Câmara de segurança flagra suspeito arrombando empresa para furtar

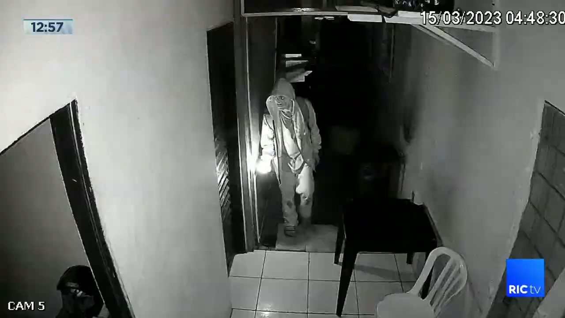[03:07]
Pode vir. Pode vir. Aí ele pegou até o carrinho para encher as coisas lá, está vendo? E levou botijão de gás, levou de tudo também.